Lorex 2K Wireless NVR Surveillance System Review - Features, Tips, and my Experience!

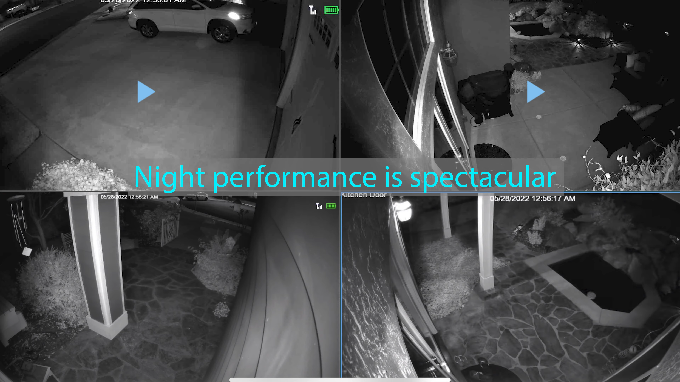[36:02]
moon and ambient light that's not even what the little led floodlight turns on the led light on it is more of a deterrence it's not so much a um illuminate